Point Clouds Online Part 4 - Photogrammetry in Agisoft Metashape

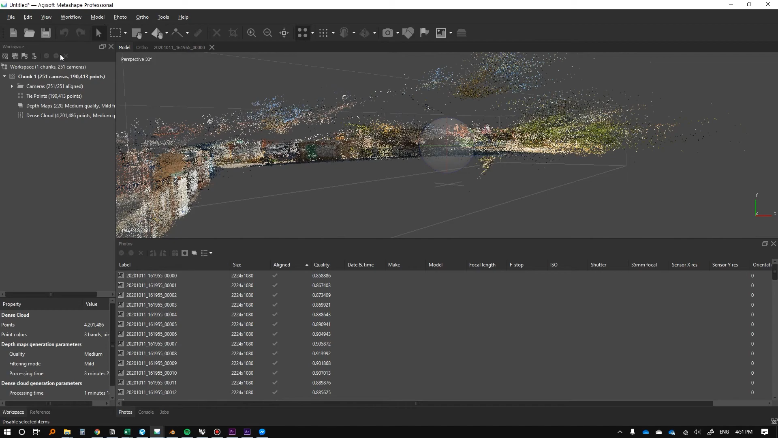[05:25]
and already this is pretty good um but this is actually not um
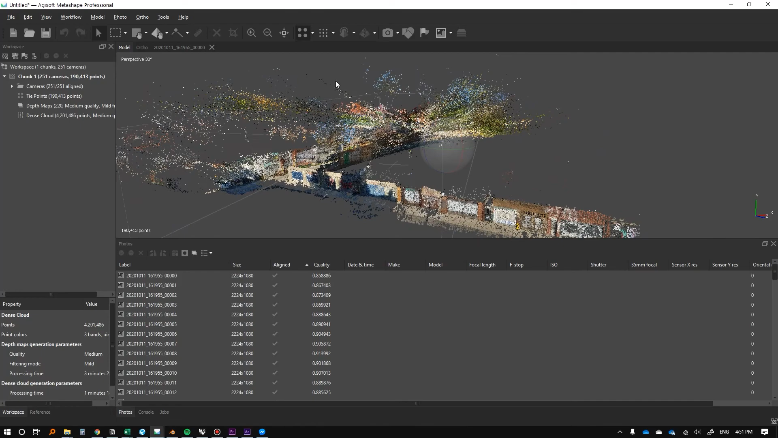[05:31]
the dense cloud this is the dense cloud and so you're starting to see an idea of how it's working and to give you a bit more insight and something that actually gets generated before
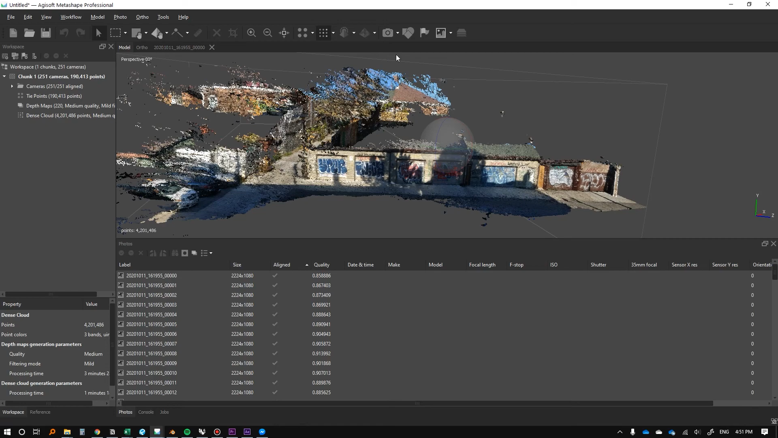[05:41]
both of these is the camera points so you can see where the camera starts this is obviously the part that uh previously wasn't aligned but still didn't seem to uh
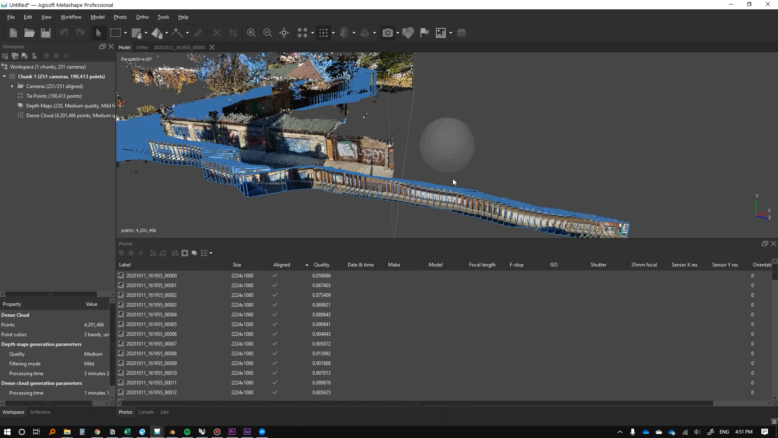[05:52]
generate properly probably had to press the regenerate the camera button for that to work but with
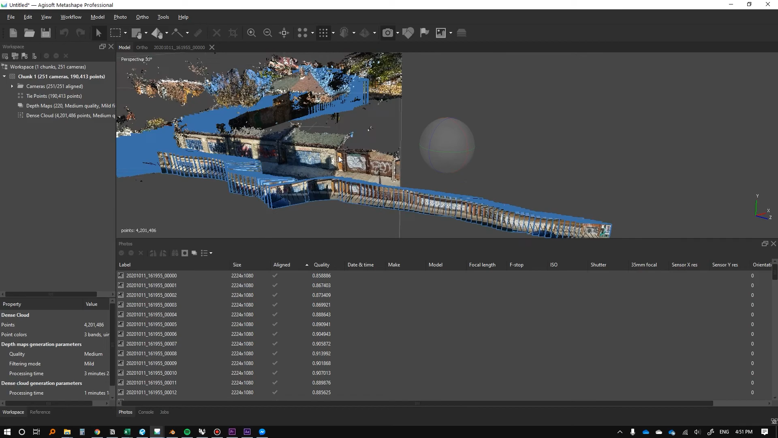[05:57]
that being said i think it's fine without it i think this is enough to get the point across so you can see me moving through with all
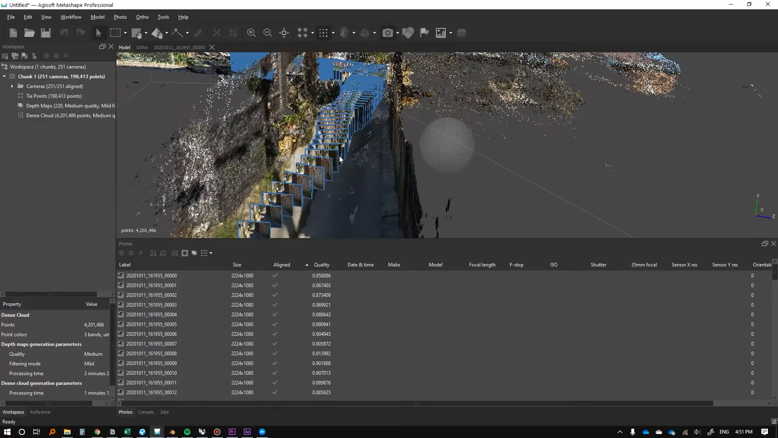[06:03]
the photogrammetry points all the way to my house over here
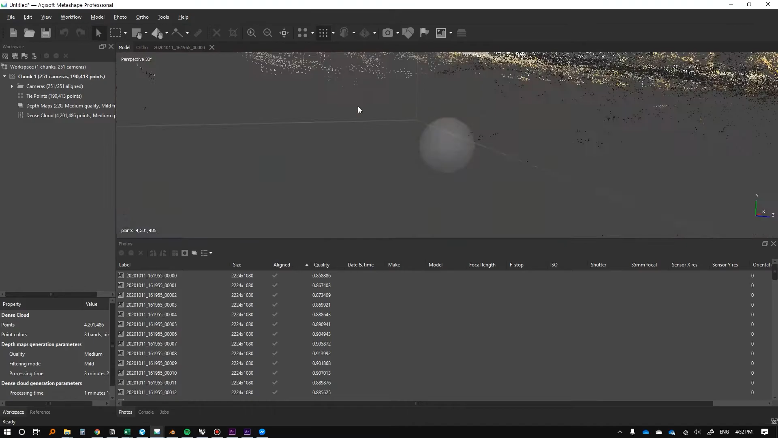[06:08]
and so that's that's basically the uh the
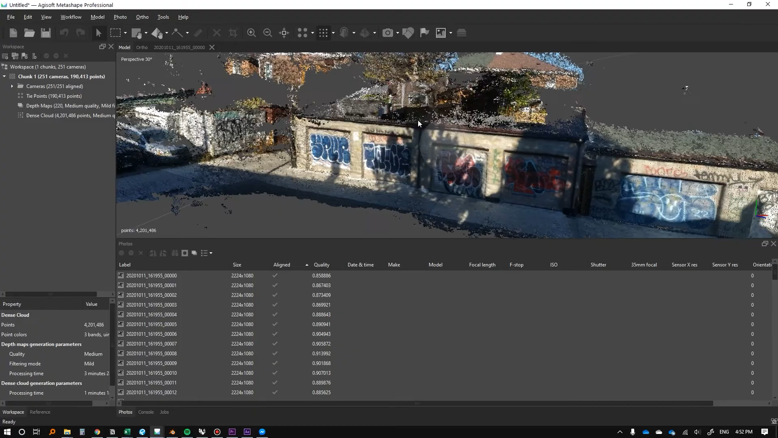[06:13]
gist of it like that's photogrammetry there and now we're going to um work with the data to make it so we can um kind of get it to how we want and so we can manipulate and have meshes